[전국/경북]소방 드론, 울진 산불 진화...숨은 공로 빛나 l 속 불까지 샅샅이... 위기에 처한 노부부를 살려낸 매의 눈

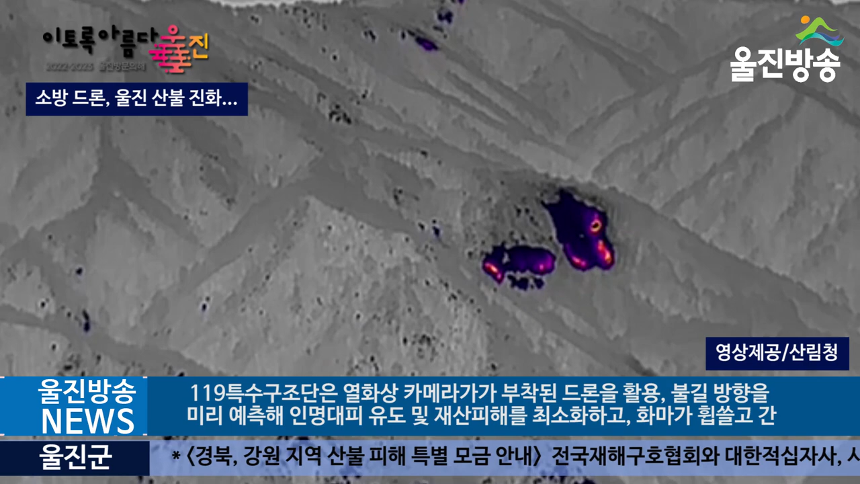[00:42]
산림 속에 남아있는 잔불을 확인해 신속히 제거함으로써 산불 진압작전의 효율을 더했습니다.
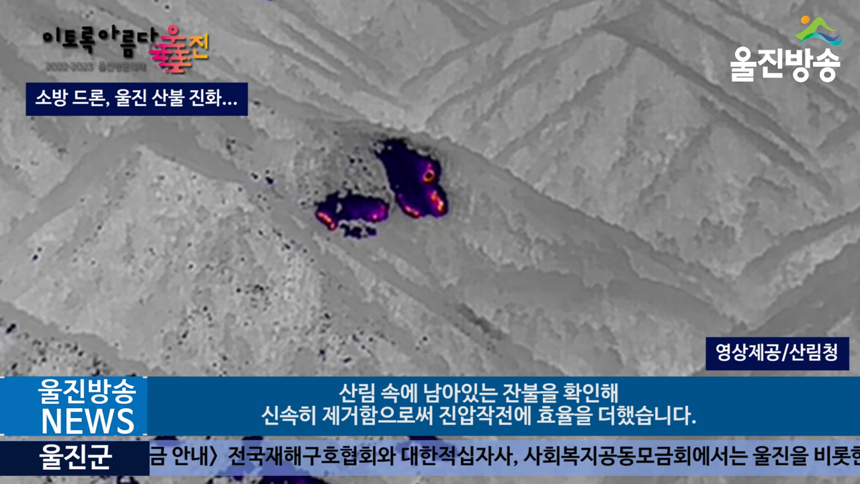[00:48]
또 재난현장의 생생한 영상을 실시간 지휘부에 전송해 진화작전을
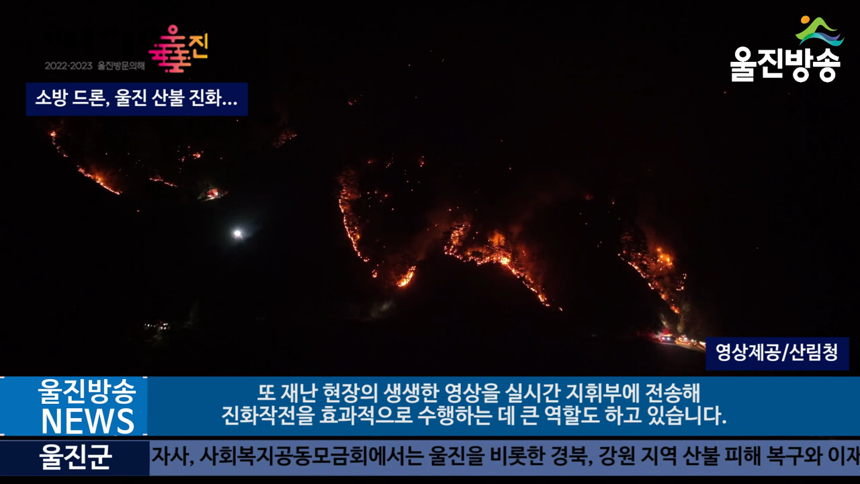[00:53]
효과적으로 수행하는 데 큰 역할도 하고 있습니다. 실제 지난 4일 울진군 산불피해 현장을 드론으로 촬영하던 중 마을에서 미처 빠져나오지 못한 어르신 두 분을 확인하고 즉시 구조하기도 했습니다.
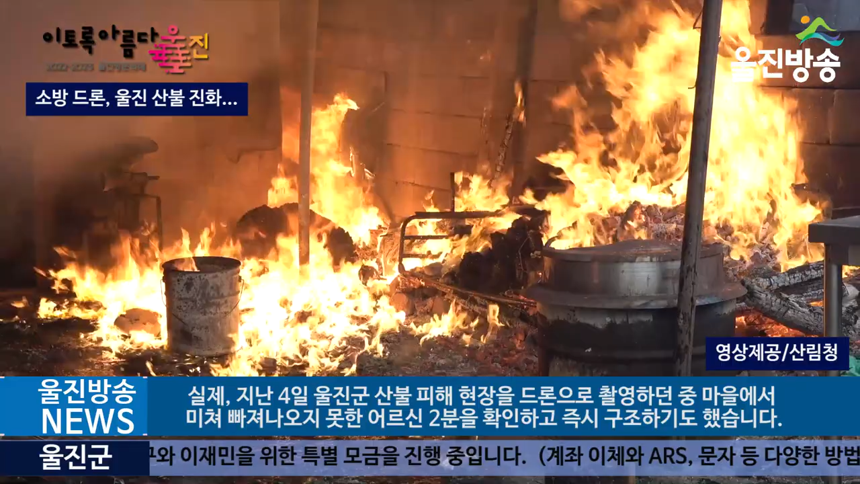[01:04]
또한 지난 8일 오후 9시 30분경에는
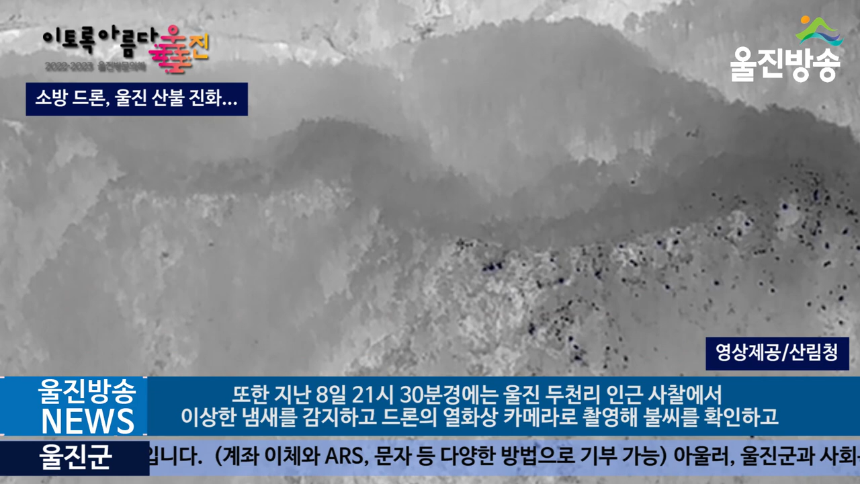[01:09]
울진 두천리 인근 사찰에서 이상한 냄새를 감지하고 드론의 열화상 카메라로 촬영해
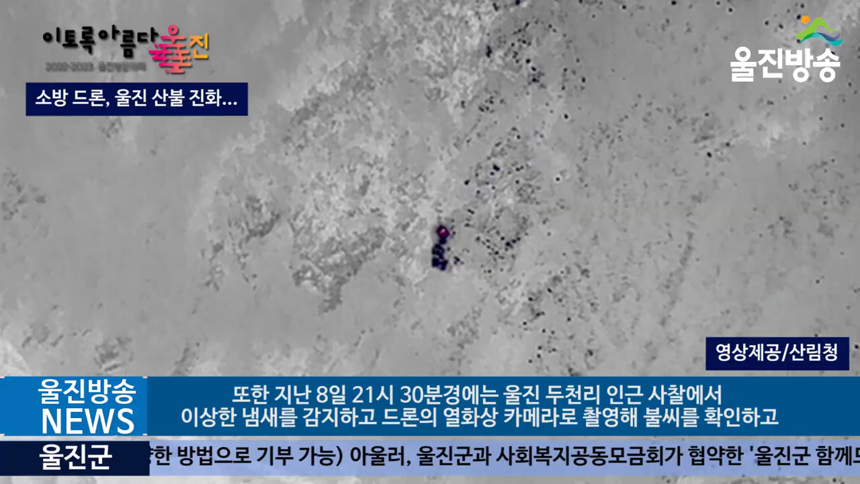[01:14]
불씨를 확인하고 신속히 진압해 화재의 확산을 방지하기도 했습니다.